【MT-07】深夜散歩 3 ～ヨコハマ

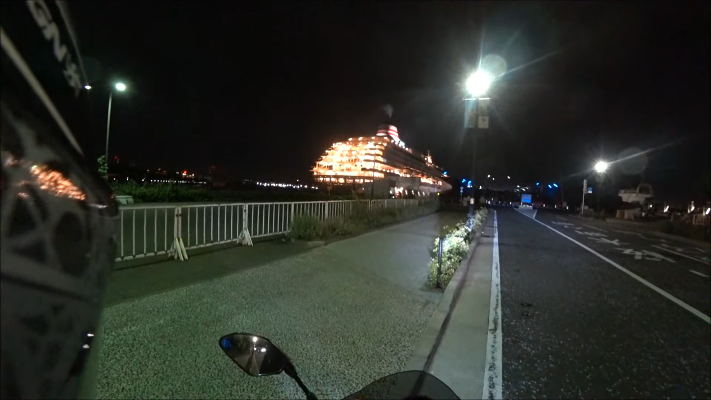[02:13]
もう煙が出てるってことはエンジンかかってるのかね。でかいですねやっぱね。客船としては日本一なんでしたっけ。あんまりそういうのよく知らないんですけど、向こうがみなとみらい。
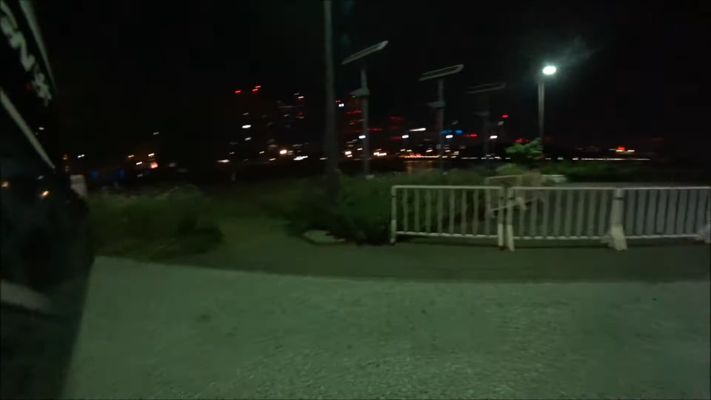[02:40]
じゃああんまりね出歩いてもしょうがないんで帰りますか。
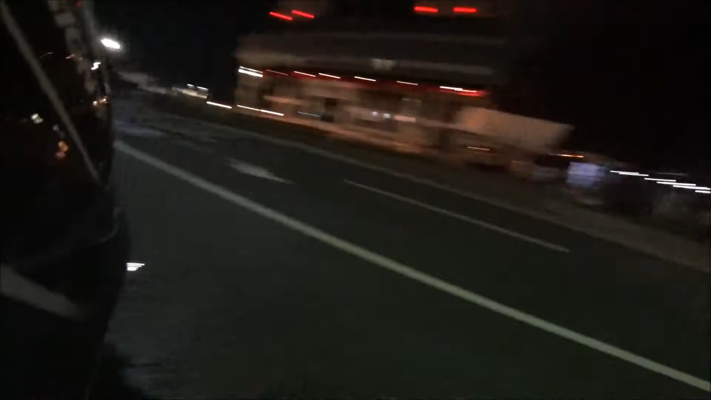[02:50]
水上警察、
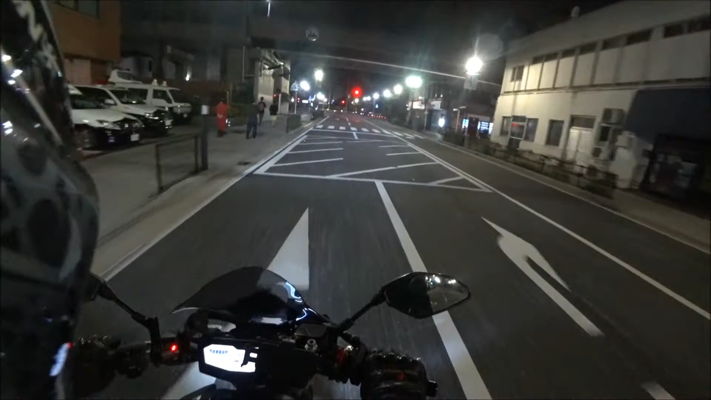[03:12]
あんまり大きい声じゃ言えないんだけど、もうすげえ若い頃に追っかけられたことがあったな。褒められたことじゃないですね。夜の山下公園、左側だからちょっとあんま映んないかな。カメラ俺右側につけてるんで。
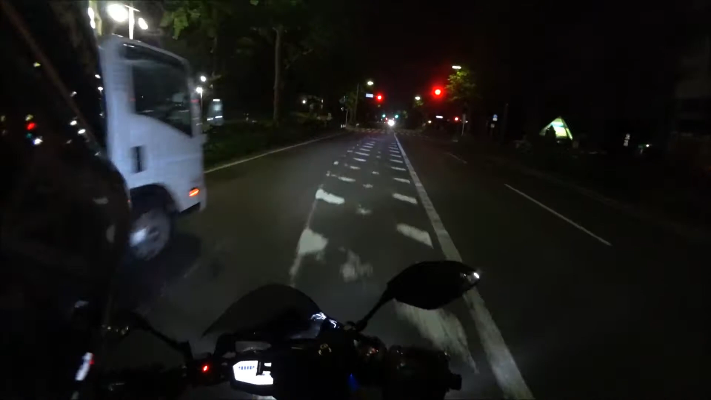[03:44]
左側が山下公園ですね。
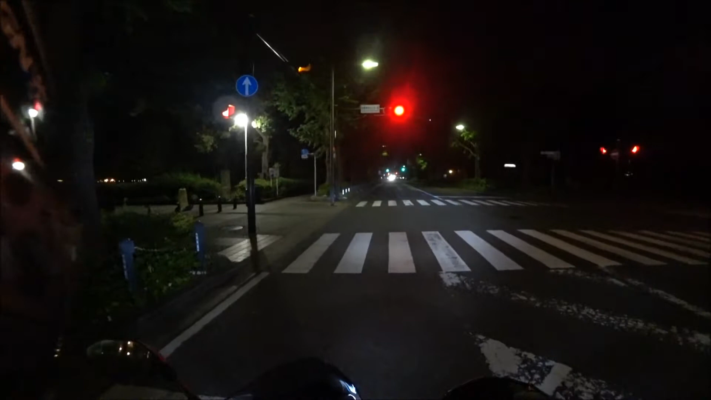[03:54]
まあ夜なんで真っ暗なんで分かんないでしょうけどね。
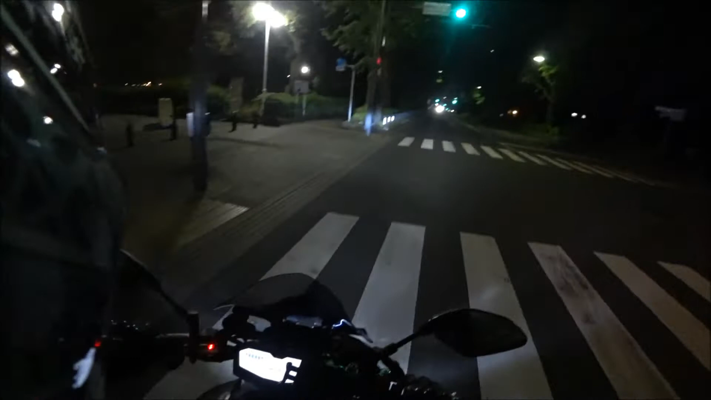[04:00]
ちょっとメガドンキの派手さどうにかなんないのこれ。ちょっとねここはね昔バンドホテルっていうねホテルがあったんですよ。まあ古いホテルでね別にどうということはないんですが、
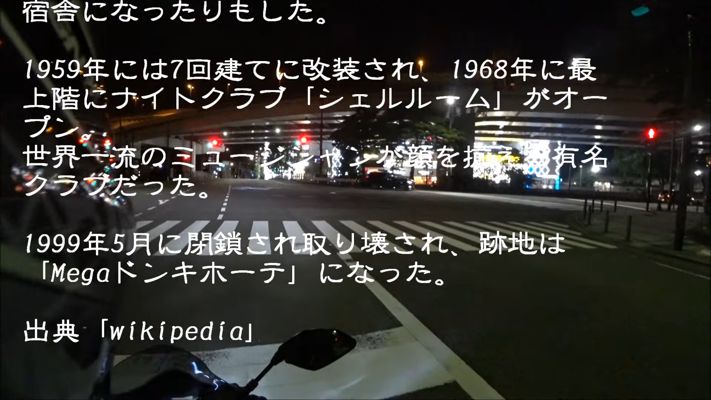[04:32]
まあでも横浜といえばね、まあホテルでいうとニューグランドかバンドホテルっていうねイメージがあったんですがね、まあ時代の流れなんですかね。すごいねこれ。
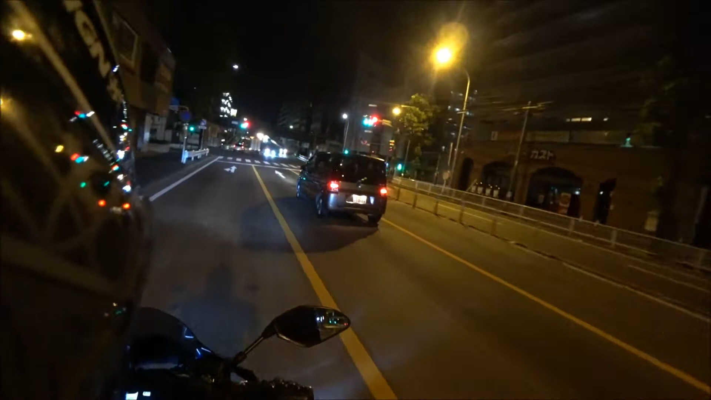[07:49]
これ今右の方行くと横浜駅の方なんですけども、その辺でも働いてましたね。今これ、電車を越える橋なんですけど、これ真っすぐ行くと三沢で、反対方向からね来ると、まあキロぐらいの速度で走ると、ここでね結構昔ずっと工事やってて、